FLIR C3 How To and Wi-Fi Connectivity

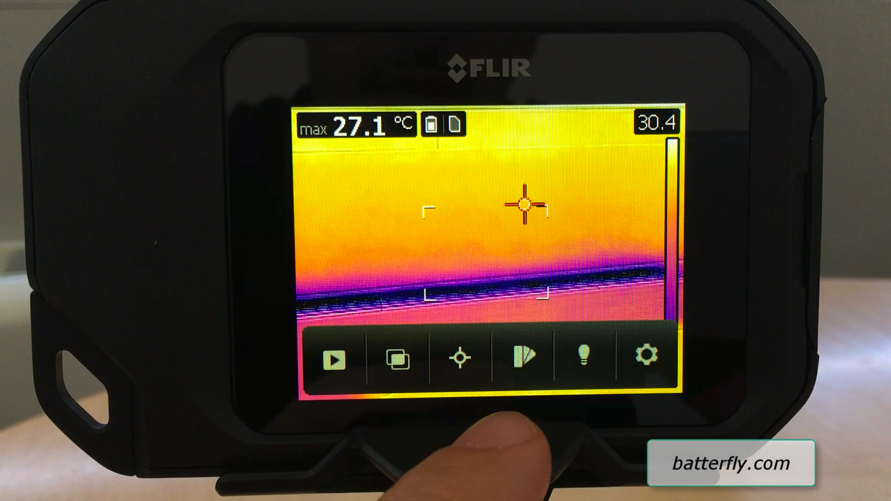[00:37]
On screen: max 27.1°C
So the Z-TRAE is as we said is a touchscreen and we can start from the right side where we have the setting.
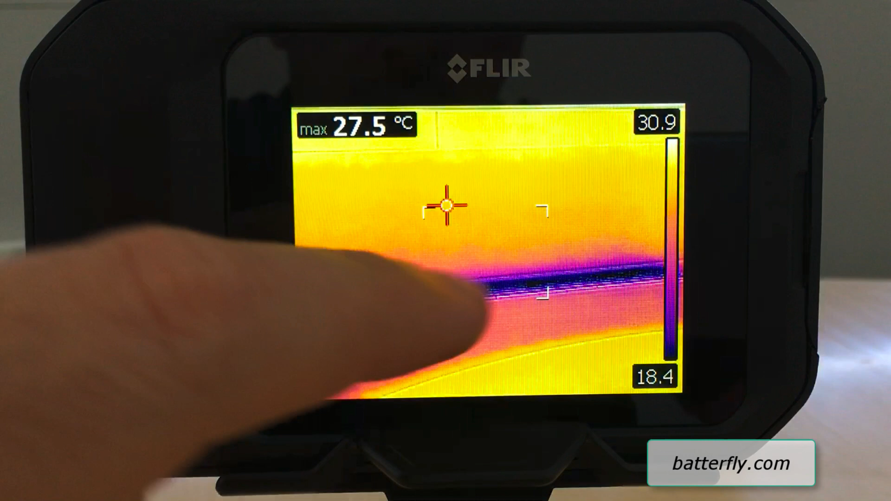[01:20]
On screen: max 27.5°C
Then we have the possibility to start the light or flash. So the light will be always on and the flash will be when you click and save the picture.
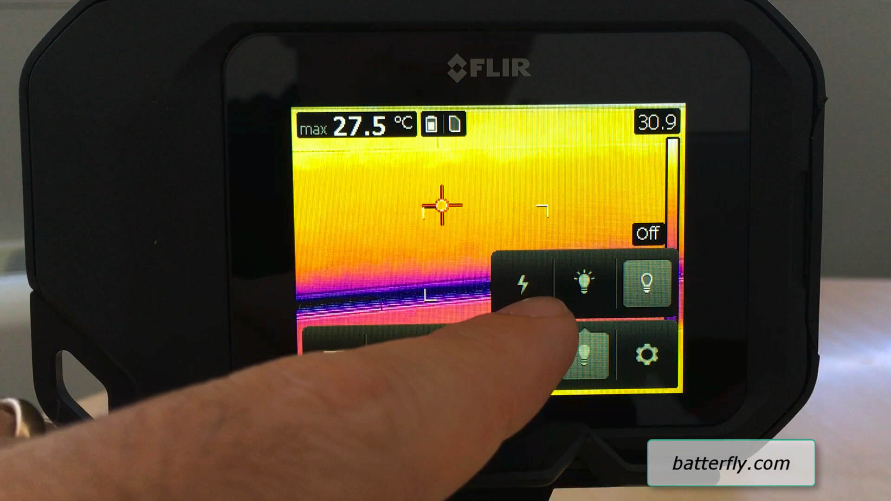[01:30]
On screen: max 27.5°C
You have different palette of color, iron, rainbow, rainbow eye contrast,
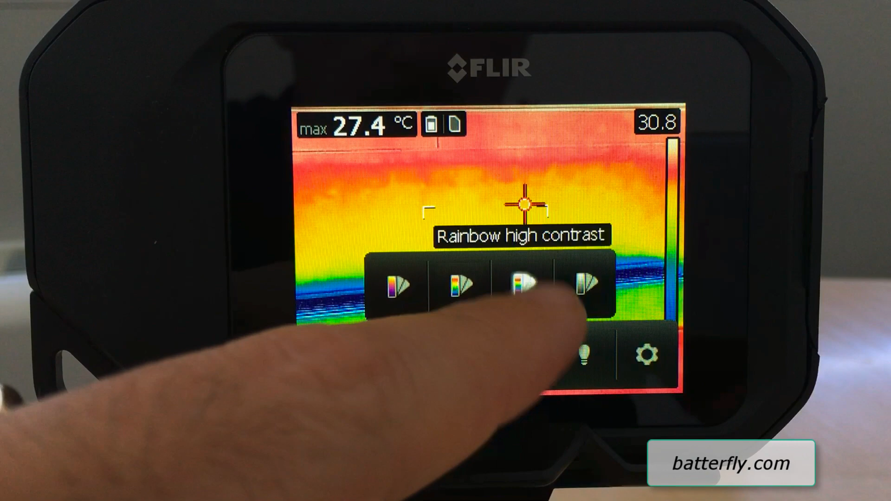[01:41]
On screen: max 27.4°C
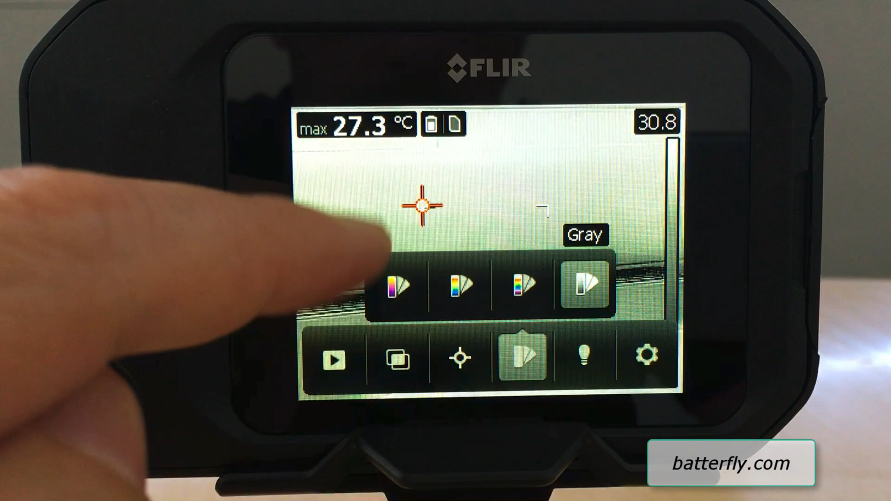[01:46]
On screen: max 27.3°C
and gray scale. Oh, by the way, this is our aircon splitter.
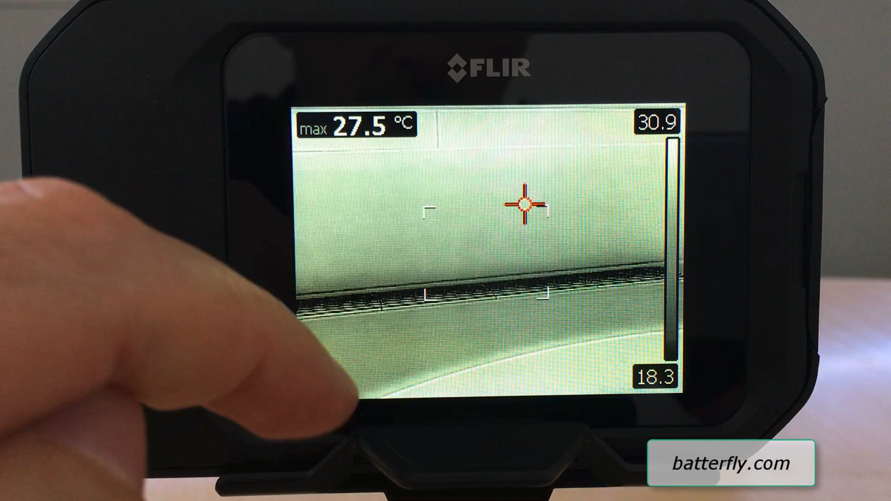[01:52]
On screen: max 27.5°C
Yeah. So we can go back to iron. Then we can take measurement. Maybe this is better for us.
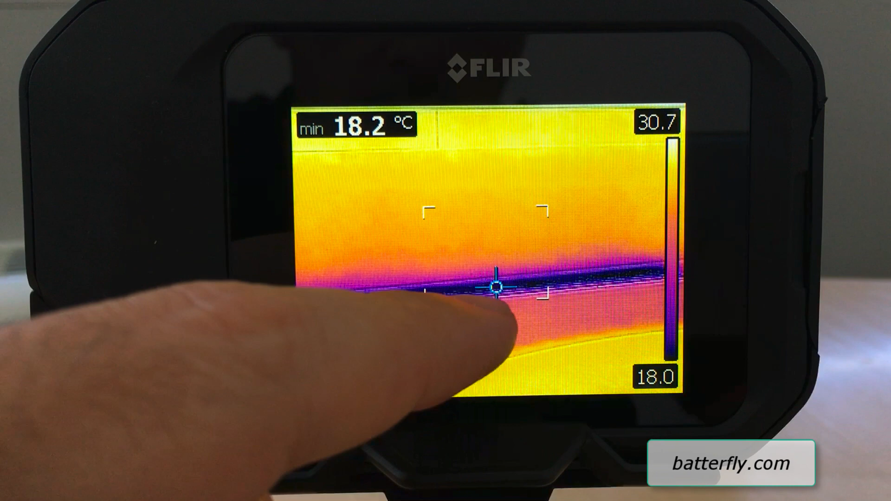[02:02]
On screen: min 18.2°C
So this is the trigger with the cold spot which goes straight to the splitter, 18 degrees. Same for the hot spot, we can remove measurement or we can add the center spot.
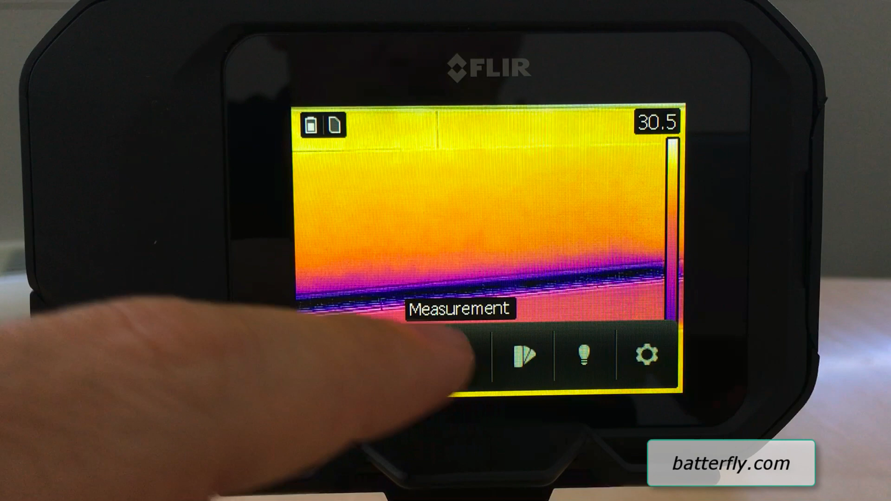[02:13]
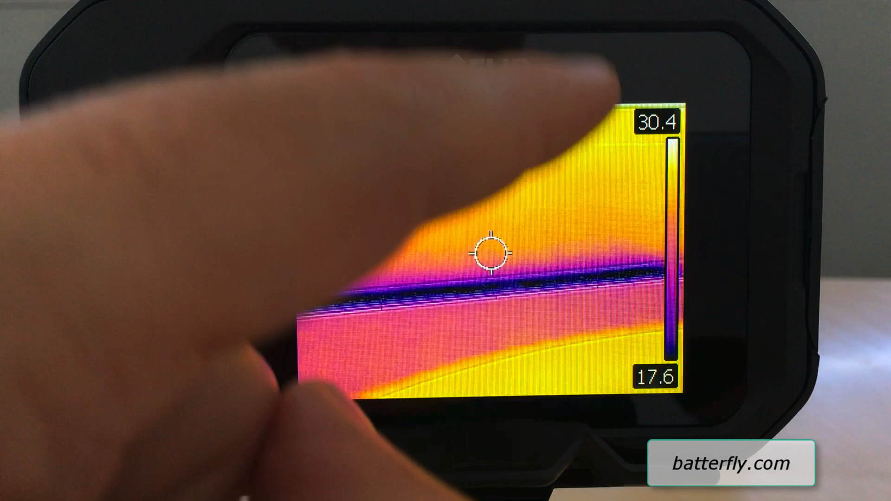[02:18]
As always, in this moment, we are using the automatic scale,
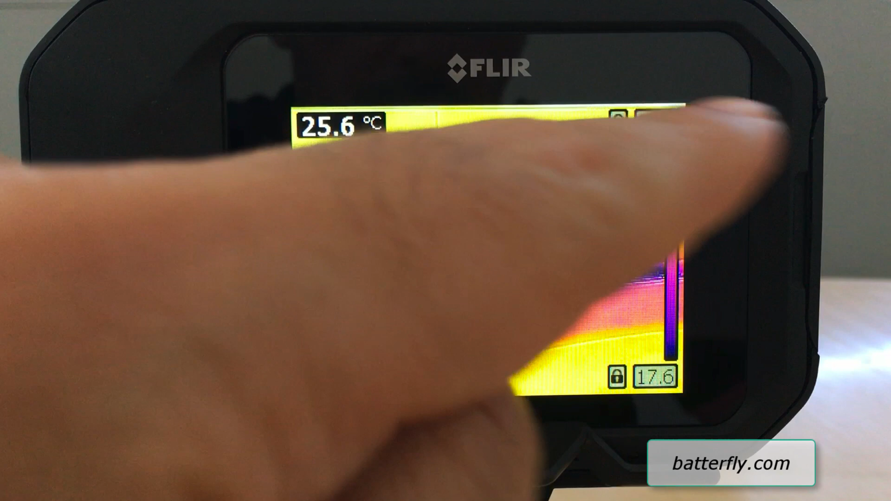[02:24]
On screen: spot 25.6°C
but tapping on the scale, you can block the temperature and regulate in order to avoid the external component measurement to influence in your measurement.
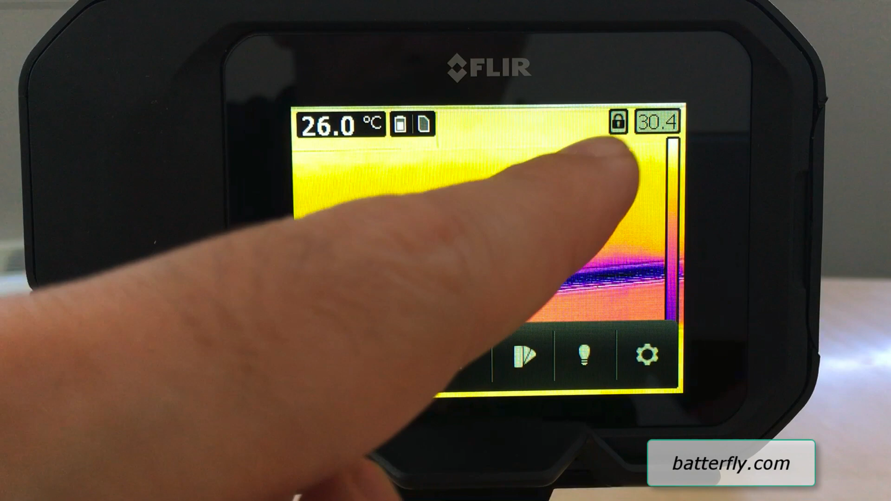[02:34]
On screen: spot 26.0°C
By clicking back, you go back to automatic. Here you can set up the MSX where you can adjust the distance. You can have thermal only. So just check the difference between thermal only and MSX.
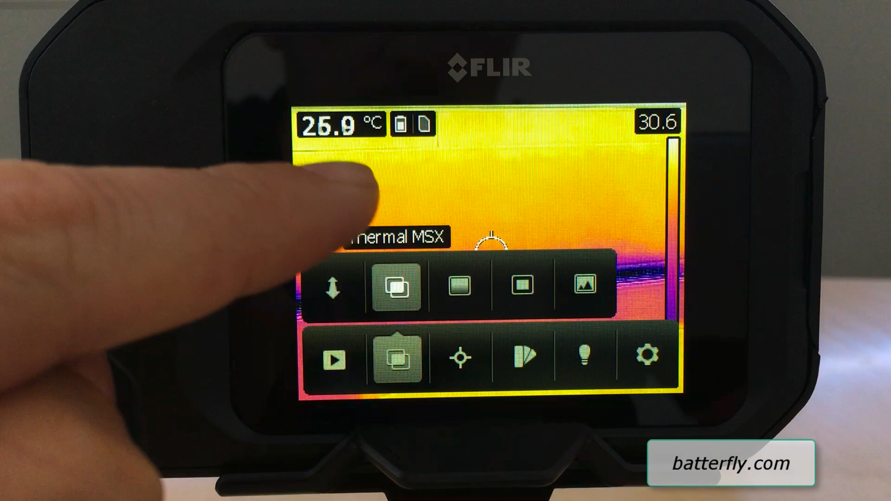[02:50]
On screen: spot 25.9°C
Wow.
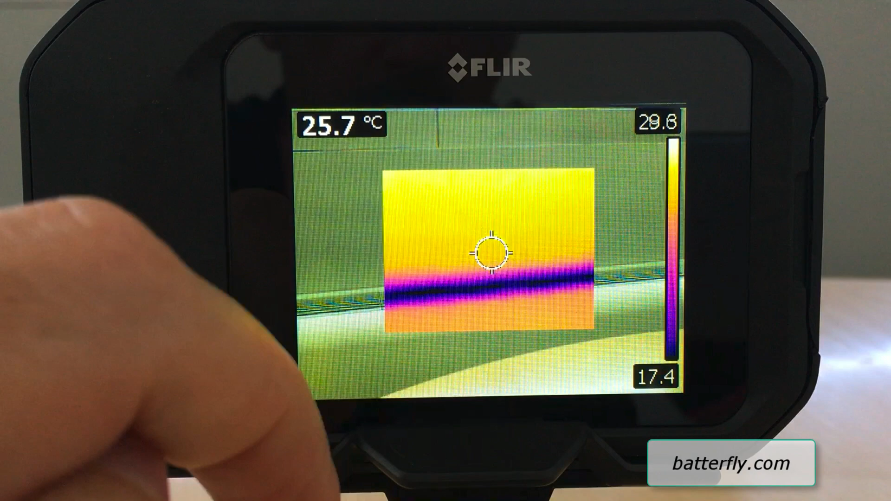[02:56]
On screen: spot 25.7°C
Then you have picture in picture and digital camera only. At the end, we have images. There is no image saved, but here you will find all the image.